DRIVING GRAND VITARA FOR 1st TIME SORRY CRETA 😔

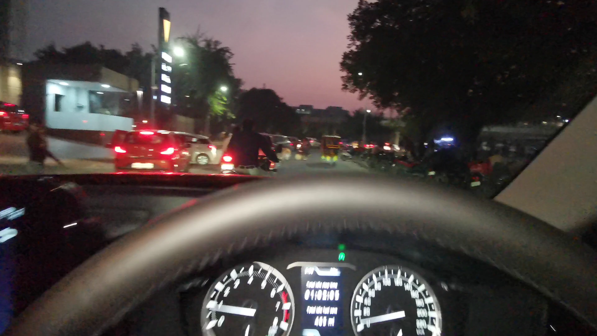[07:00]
मैं दिखा देता हूँ यह मेरा आई लेवल है अभी जो आप देख रहे हो यह सामने से आपको बोनेट वगर
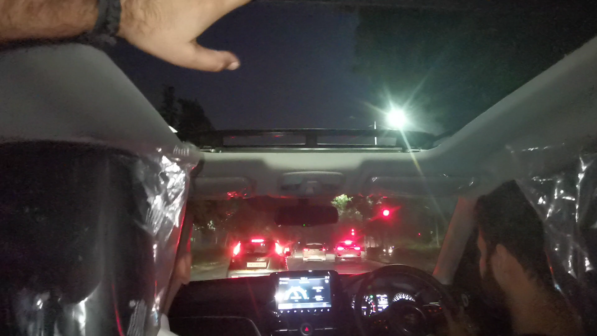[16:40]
ओवाई ग्लास बंद कर दो भी आप यह हम देख रहे थे बस कि कितना खुल रहा है इसका पीछे का ग्लास और लाइट्स बगरा की तो कोई कमी है ही नहीं आप